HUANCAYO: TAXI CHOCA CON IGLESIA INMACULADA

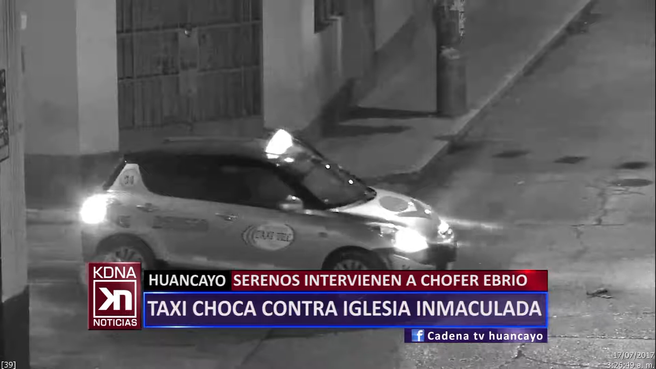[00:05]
Las cámaras de videovigilancia de Huancayo captaron cuando este auto impactó violentamente contra el cerco externo del templo.
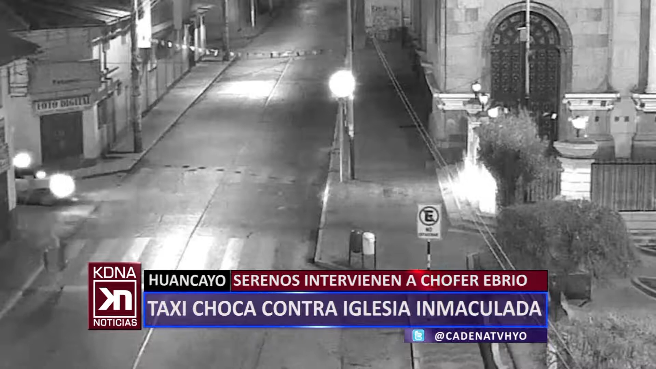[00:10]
El conductor identificado como Jonathan Rojas Salvador, de 21 años, intentó escapar pero fue intervenido por los agentes de serenio. El conductor identificado como Jonathan Rojas Salvador, de 21 años, intentó escapar pero fue intervenido por los agentes de serenio.
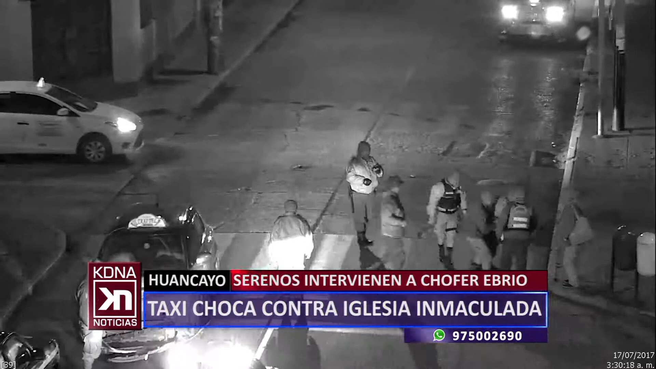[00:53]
A las 3 de la mañana, este vehículo de color plomo de placa BW2BW495 de la empresa de Taxitel iba a excesiva velocidad por el girón Amazonas y al llegar al girón Ica, el chofer no pudo frenar e impactó violentamente contra el cerco de la Iglesia Inmaculada. A bordo también iban cuatro sujetos, quienes mostraron claros signos de ebriedad y resultaron ilesos.